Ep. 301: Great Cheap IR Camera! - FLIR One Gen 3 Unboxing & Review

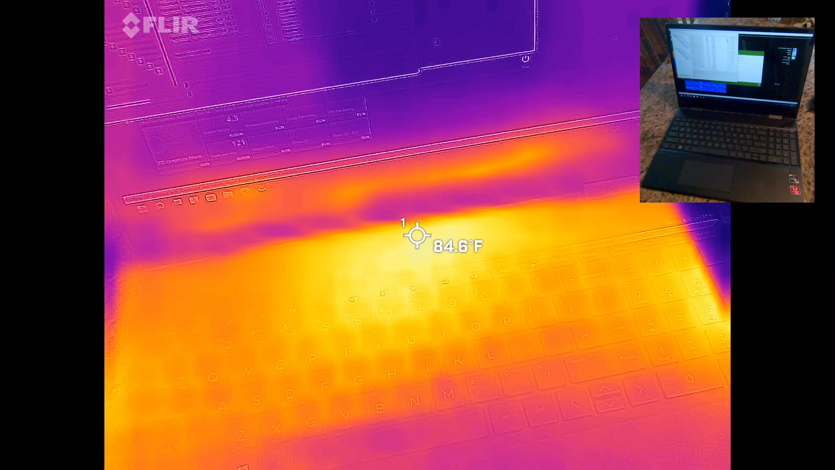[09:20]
On screen: spot 84.6°F
this is running using the balance power profile so it's not getting as high as it could be because it's just trying to conserve about your left a little bit here on the exhaust port we're at just under 90 degrees
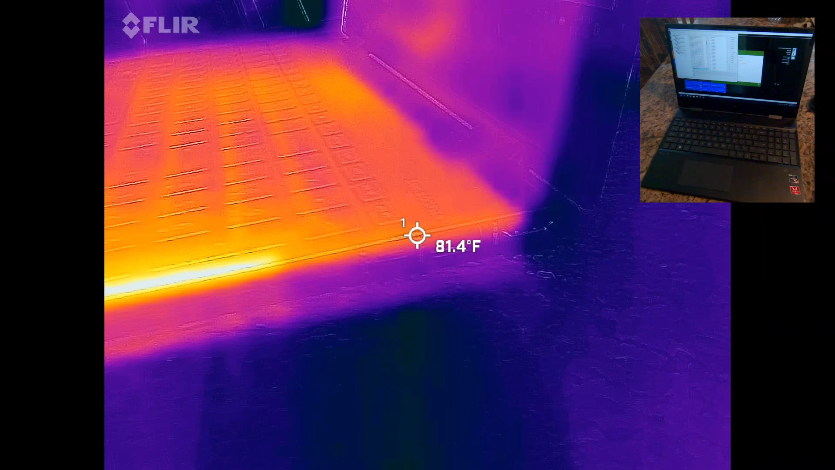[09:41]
On screen: spot 81.4°F
it's actually kind of hard to zoom in on this thing it's so small yeah there we go 93 degrees okay so this is so this is in a less stressing test right now what's actually kind of cool is inside this laptop you have heat pipes that take the
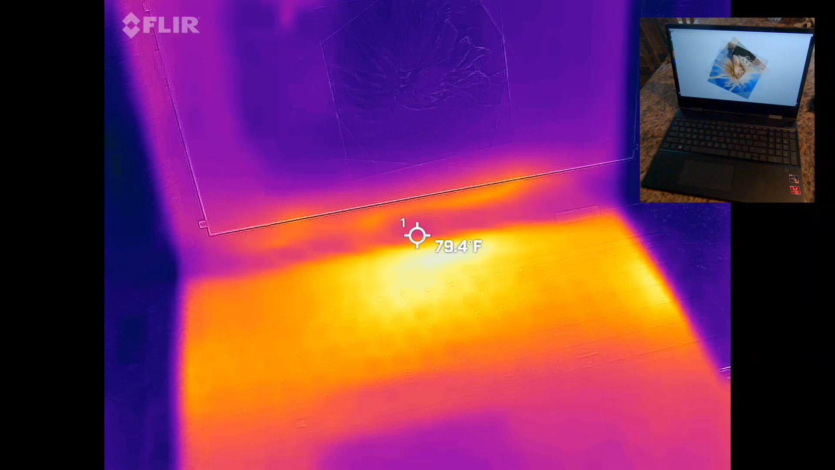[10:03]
On screen: spot 79.4°F
heat from where the processor lives which is right around here and
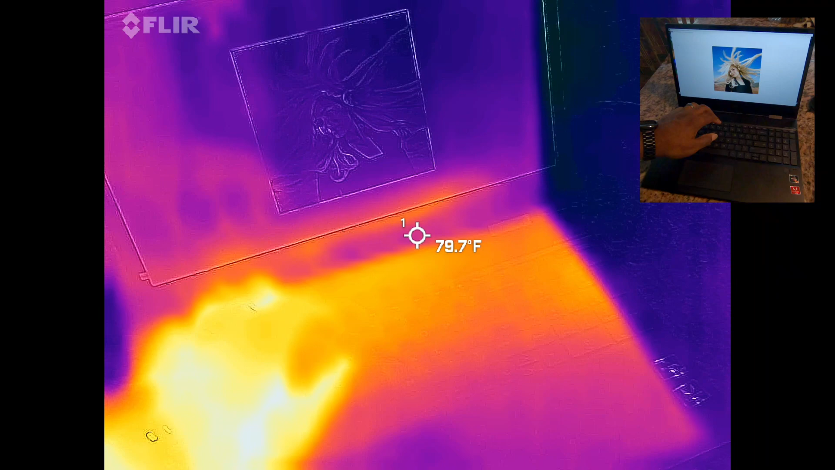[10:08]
On screen: spot 79.7°F
pipe it out to heat exchangers on either side and then that sends the heat to the outside cooling and one little thing to notice about the imagery is that the visible
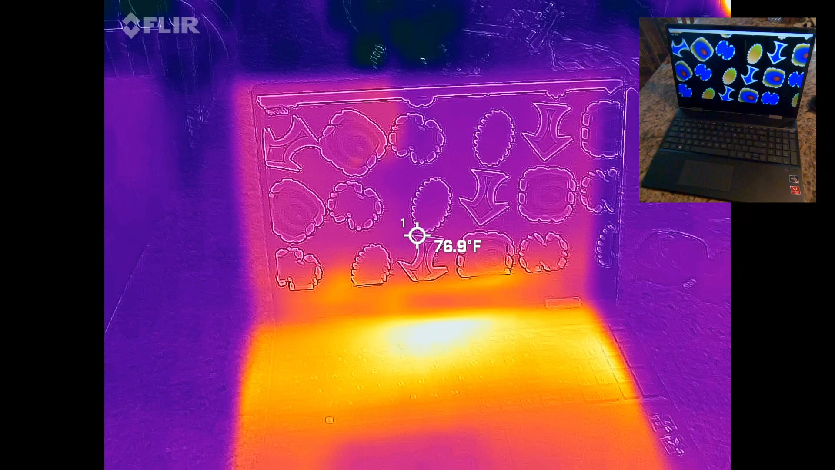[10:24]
On screen: spot 76.9°F
imagery and the infrared are slightly offset from each other there's an adjustment that you can use
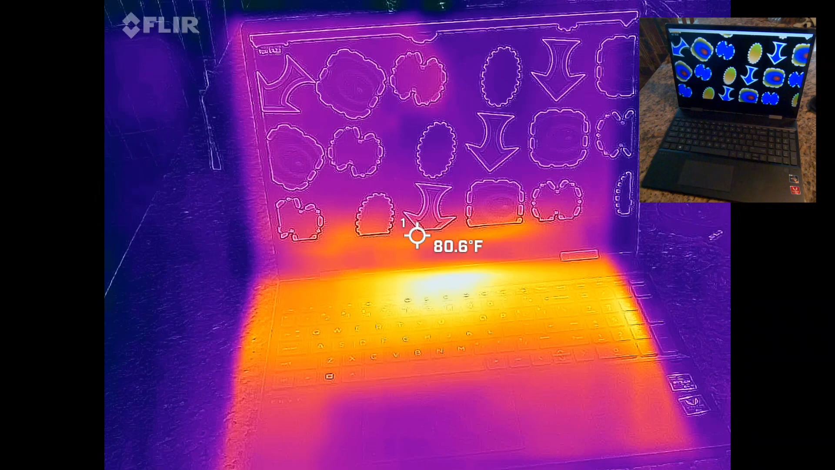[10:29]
On screen: spot 80.6°F
to align the two pictures on top of each other but that alignment changes based upon the distance of what you're looking at so if you're something near you
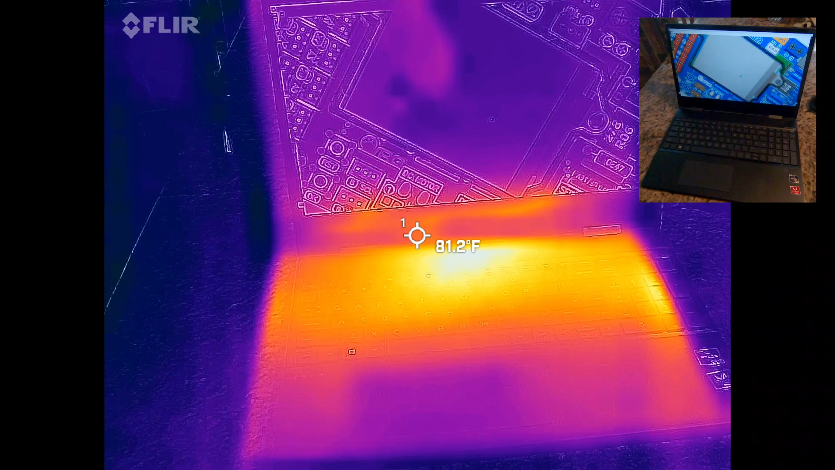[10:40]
On screen: spot 81.2°F
have to align it a little differently and that's something that's far away so if you're
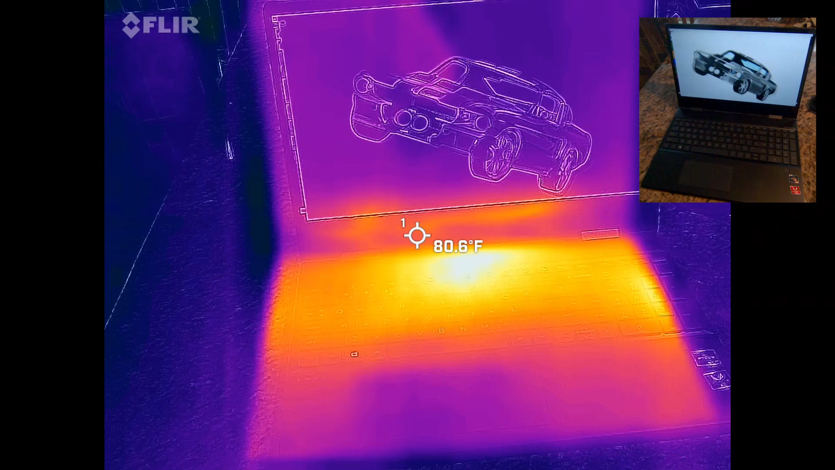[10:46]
On screen: spot 80.6°F
really trying to get precision imagery then that's a big deal for what i'm doing for this application it's
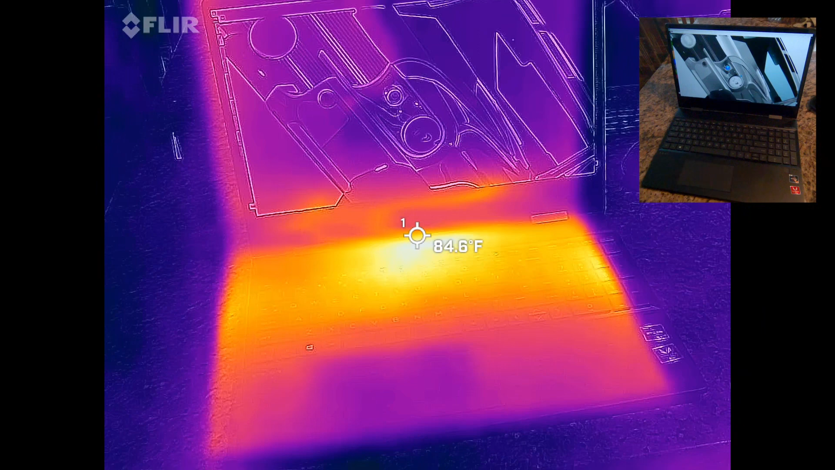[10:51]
On screen: spot 84.6°F
not that big a deal so i'm cool with it
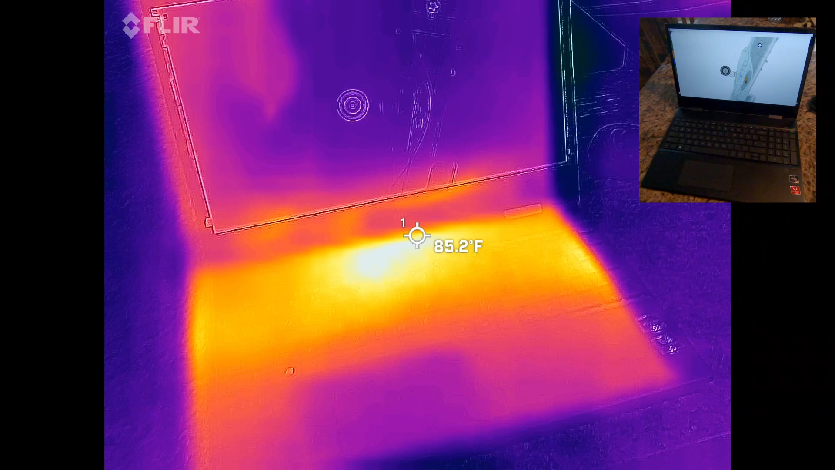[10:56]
On screen: spot 85.2°F
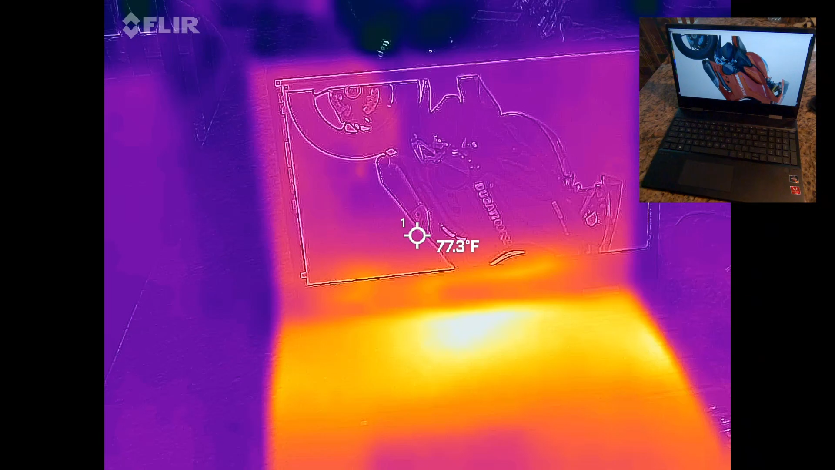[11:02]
On screen: spot 77.3°F
okay looks like this is a little bit more stressing on the cpu because it went up a couple degrees now we're into the 3d test this is where things should ramp up quite a bit
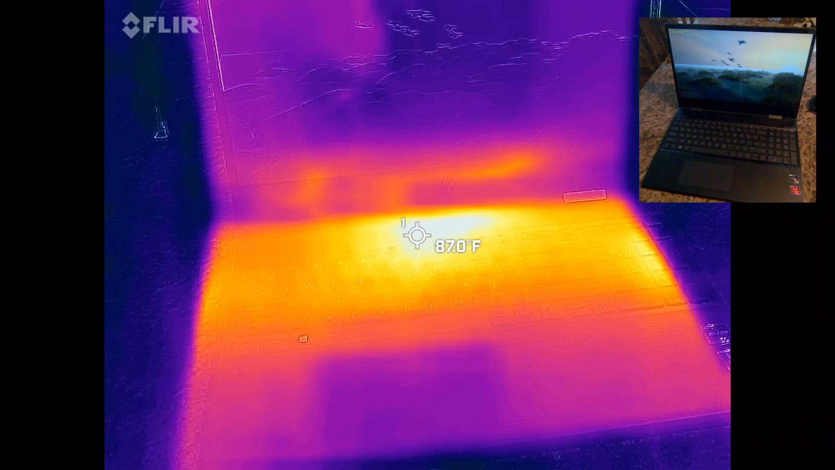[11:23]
On screen: spot 87.0°F
okay looks like we're already up to 87 degrees fahrenheit over the cooler area so i'm going to guess that we're probably close to 100 degrees
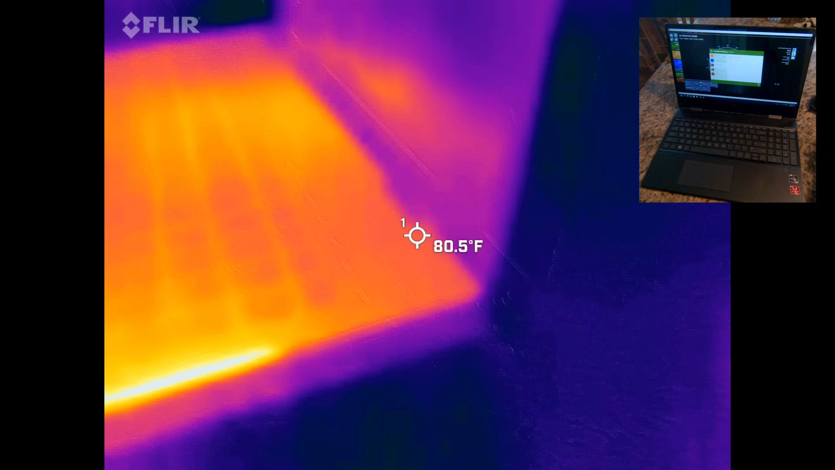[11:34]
On screen: spot 80.5°F
coming out over here yeah 100 100
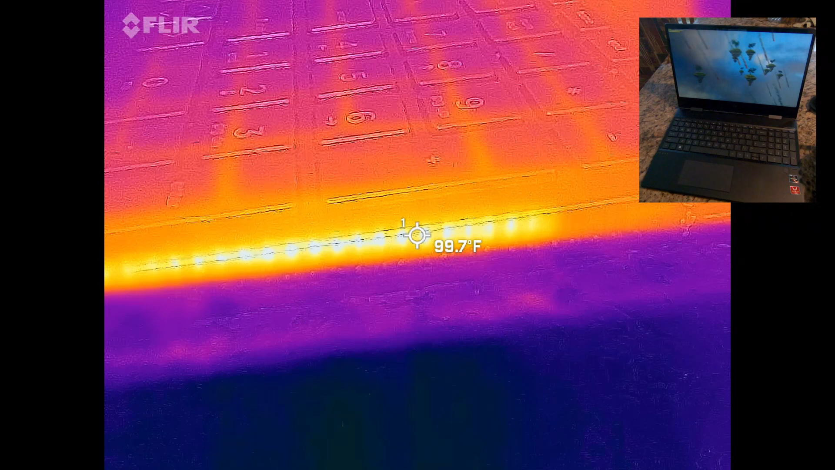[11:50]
On screen: spot 99.7°F
yeah under 101 degrees oh this is kind of cool okay random side note gopros get pretty hot too
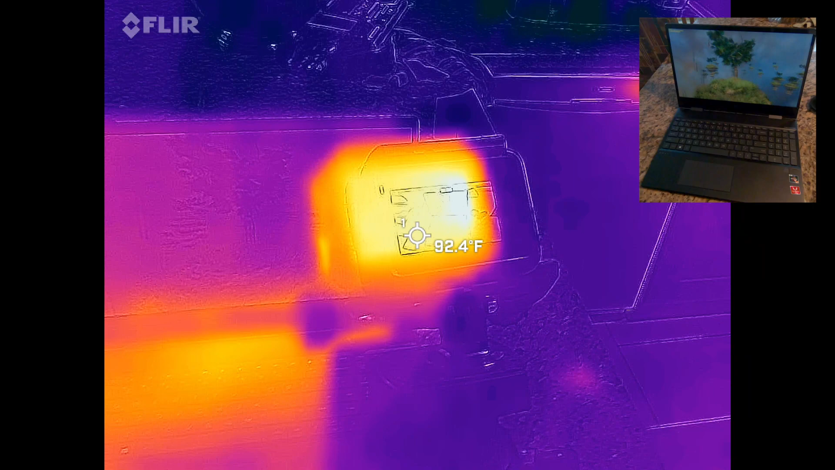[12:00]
On screen: spot 92.4°F
this gopros recording in 2.7k you can see that it's cruising at about 92 degrees
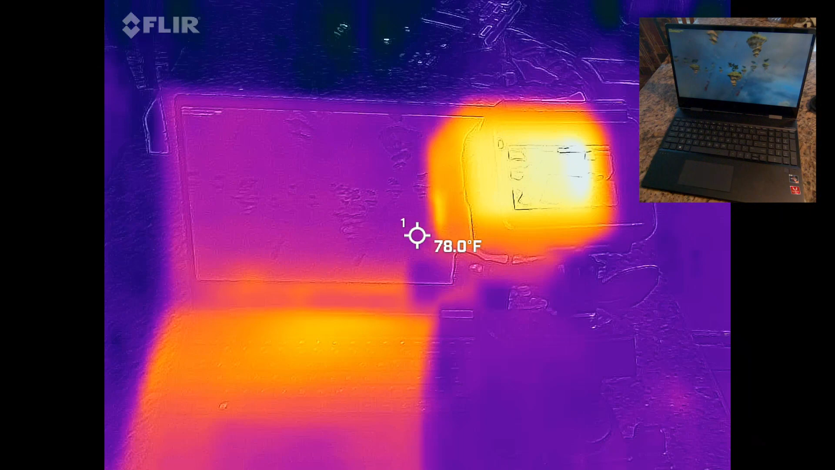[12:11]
On screen: spot 78.0°F
so yeah gopros are toasty okay so this is each of these graphic tests is more and more stressing so we're almost 90 degrees over the cpu gpu area here and let's take a look at what the cooler outlets outlet
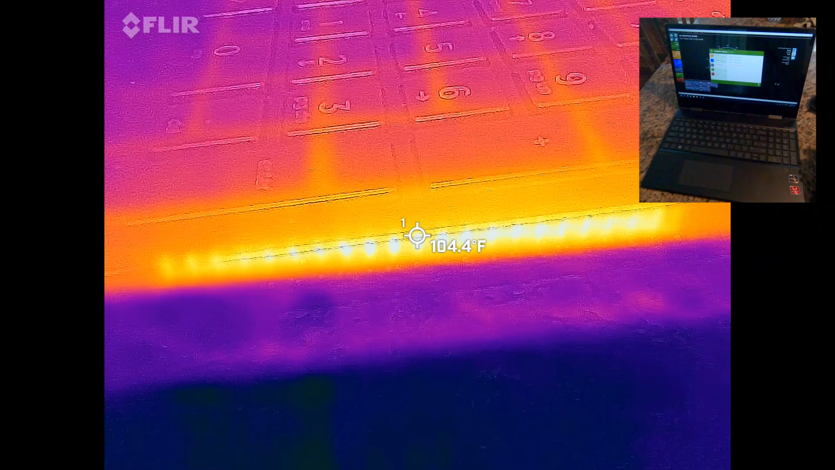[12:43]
On screen: spot 104.4°F
temperature oh i saw 106 degrees
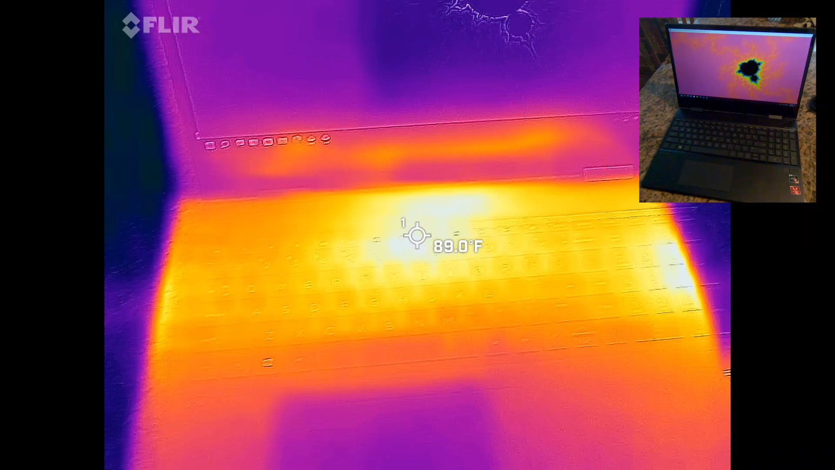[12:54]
On screen: spot 89.0°F
so the purpose of this test is to run dynamic simulations that stress out the gpu the graphical processing unit which is basically just a large math pipeline so